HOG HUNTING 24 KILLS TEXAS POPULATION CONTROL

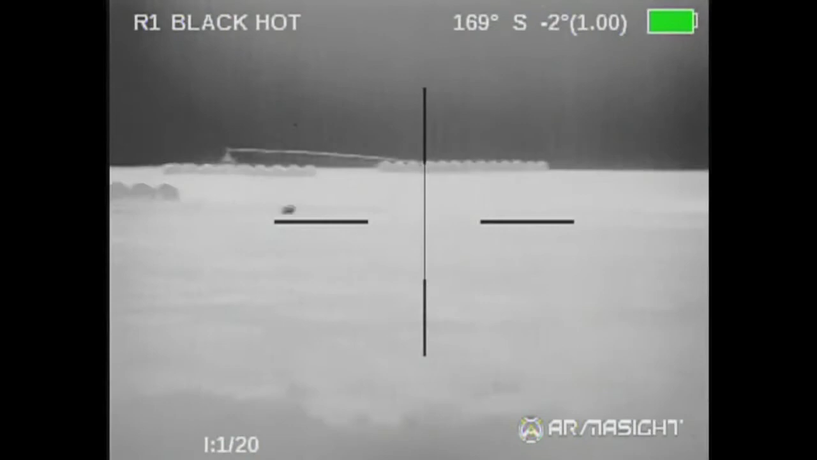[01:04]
can't hit that guy. Nice shot.
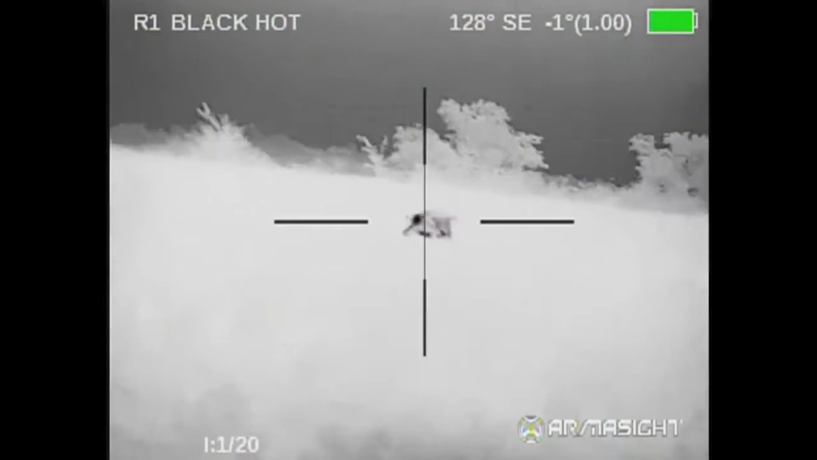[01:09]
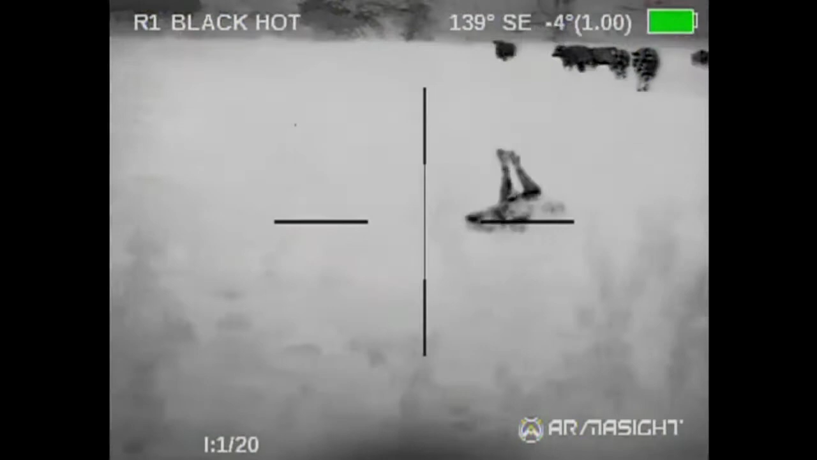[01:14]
Three hits. Damn, cows are behind them.
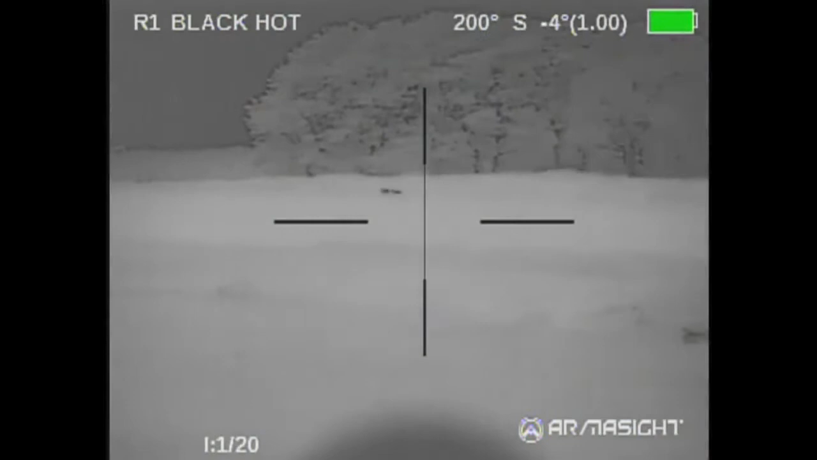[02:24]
I hear him, I just can't see him out there in that grass. Oh, there's one that stopped. He's dead.
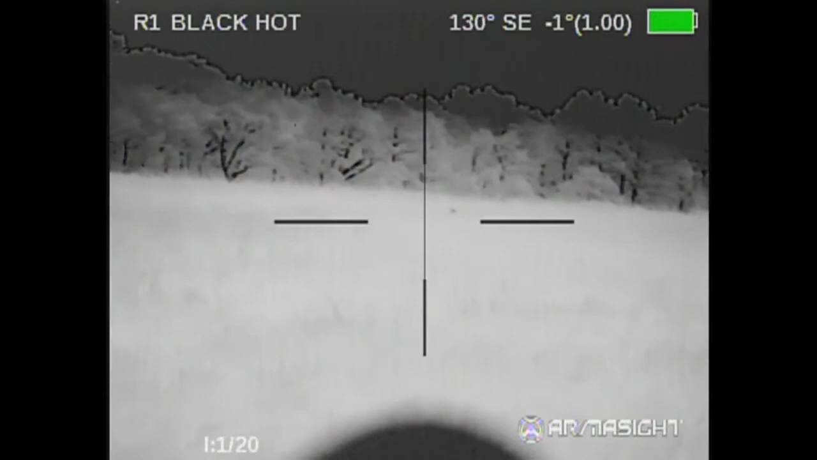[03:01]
There's several down now. I've kind of lost count at this point.